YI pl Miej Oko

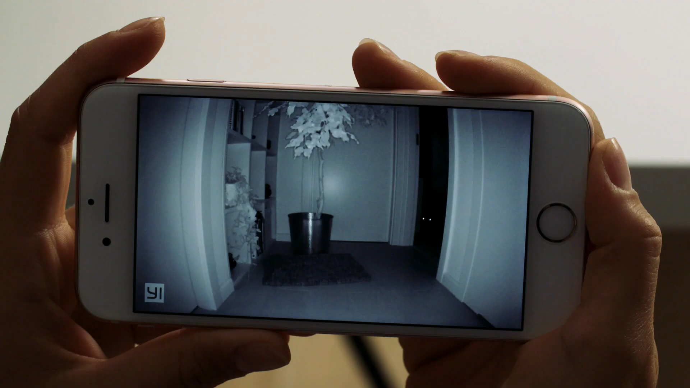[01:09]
Niezależnie od pory dnia, Barbara dostaje powiadomienie bezpośrednio na telefon.